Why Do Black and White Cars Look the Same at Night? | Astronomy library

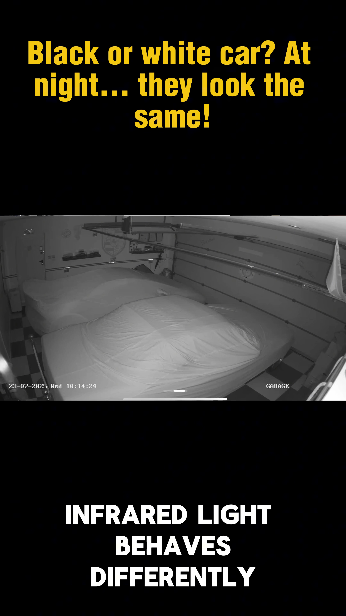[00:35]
Infrared light behaves differently, and objects reflect it in different ways.